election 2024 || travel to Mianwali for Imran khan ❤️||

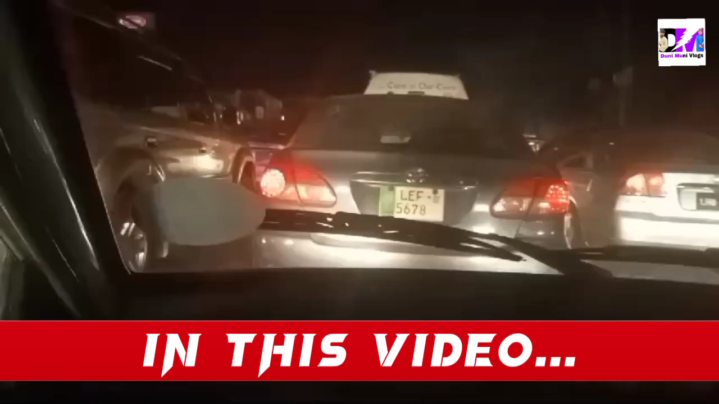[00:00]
तो गाइस बहुत ज़्यादा रश है यार, रश में फंस गए हैं।